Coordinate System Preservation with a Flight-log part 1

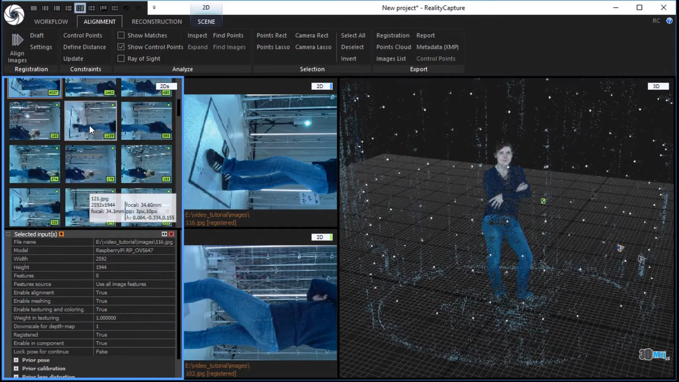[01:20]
In the alignment tab, click the control points button in the constraints part. To assign a control point, click into the first image and hold the left mouse button pressed.
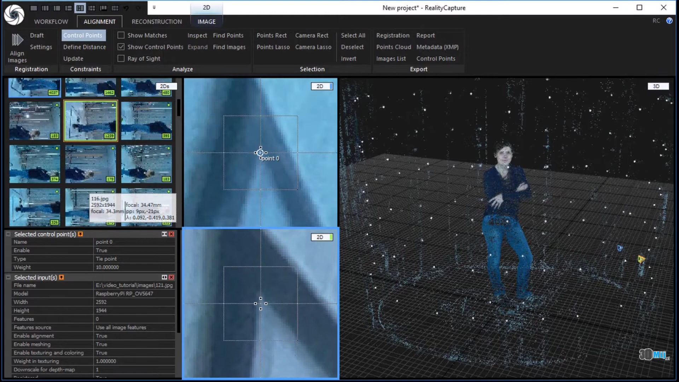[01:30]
It will automatically create a control point and zoom in, so you can fine tune its placement. Release the left mouse button to place and confirm the control point. Click in the second image and create a corresponding control point there.
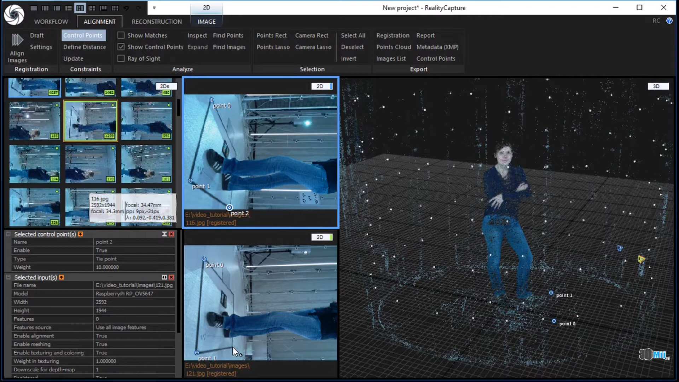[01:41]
In the same manner, create altogether 4 control points in the 2 chosen images. Step 4.
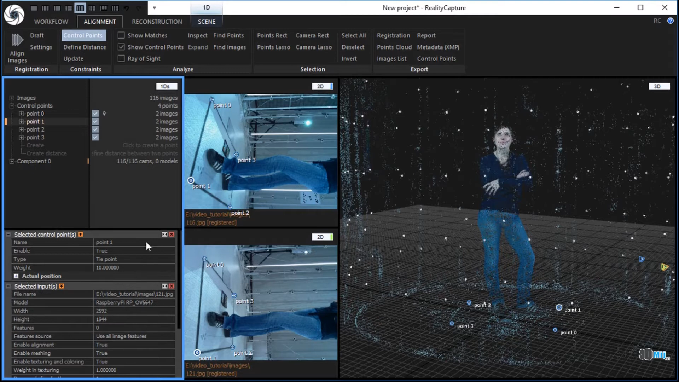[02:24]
In the same manner, change the remaining 3 control points to ground control points and reset their XYZ coordinates.
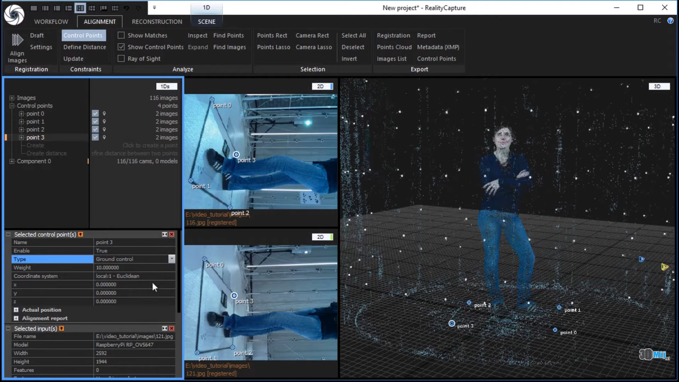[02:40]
In the alignment tab, click the update button in the constraints part to apply changes.
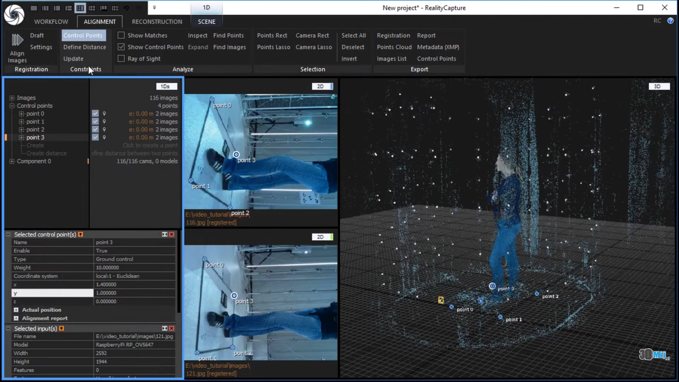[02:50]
An achieved deviation is almost 0. Change the 3D view to see performed changes better.
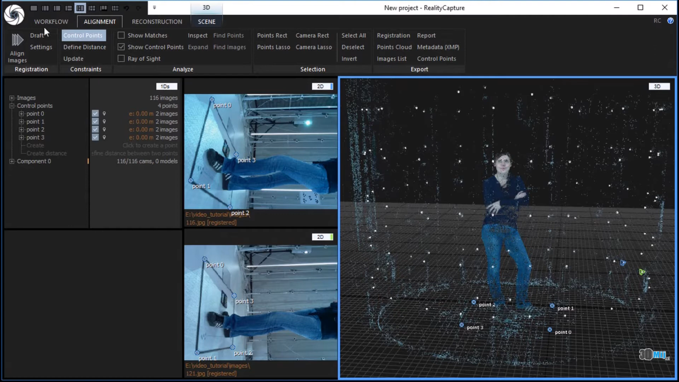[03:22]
In the workflow tab, click the settings button in the application part and check project and output coordinate systems. In the alignment tab, click the registration button in the export part to export camera poses. Choose a file name and type of your export and click the save button.
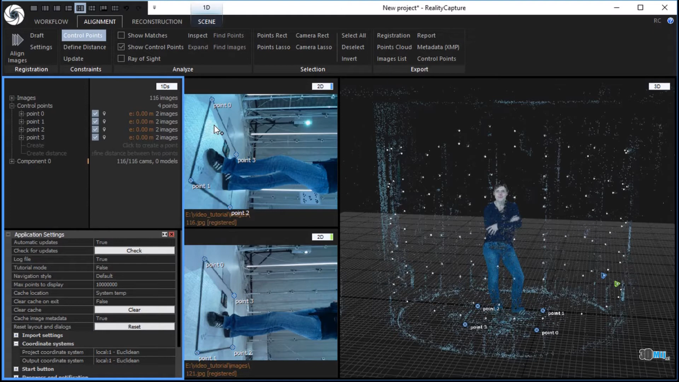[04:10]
In the reconstruction tab, click the set reconstruction region button in the model alignment part and choose set region manually. Define the reconstruction region using the left mouse button clicks and mouse movement.
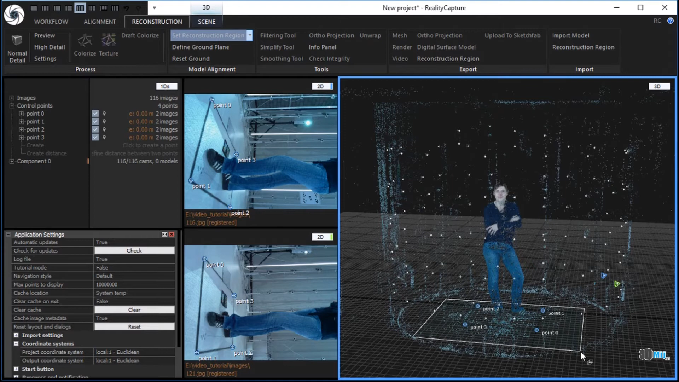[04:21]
You can use a top, side and front view pressing number 2, 5 and 0 on your keyboard and adjust the reconstruction region to a desired form.
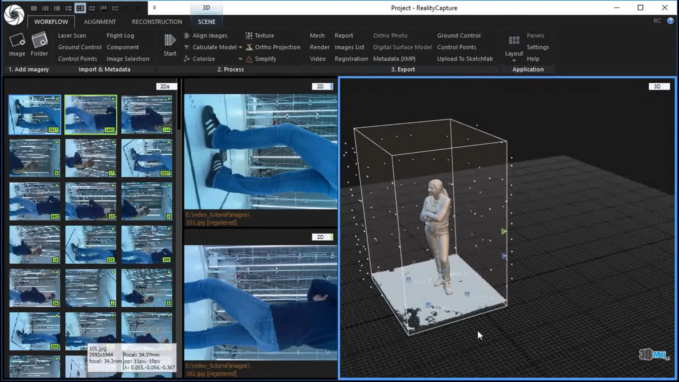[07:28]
Step 13. Texture the simplified model.
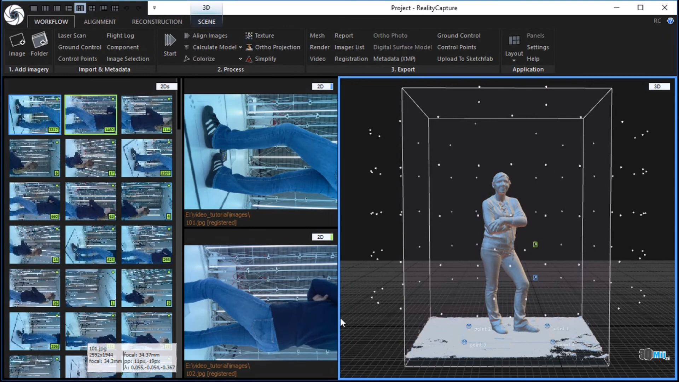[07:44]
In the reconstruction tab, click the texture button in the process part to texture the simplified 3D model.